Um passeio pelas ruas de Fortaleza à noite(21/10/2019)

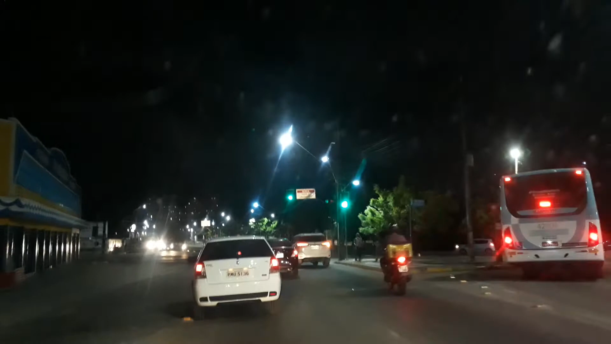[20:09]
Isso aqui é um bônus para os meus seguidores. Essa esticada é na viagem. O cara não prestei atenção, camarada. É, eu direto. Foi só o bônus. Pessoal, aqui... A nossa direita era a feira da Parangava. Mas levaram a feira para outro lugar.
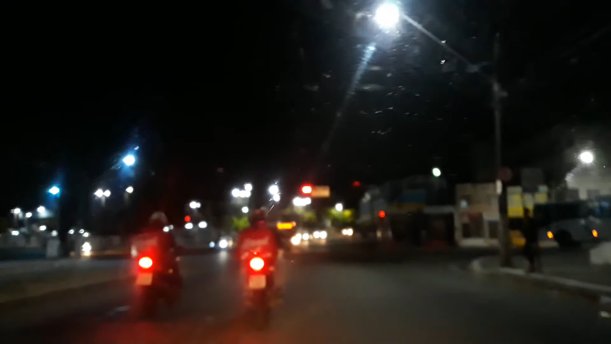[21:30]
A feira era muito esculhambada aquilo ali.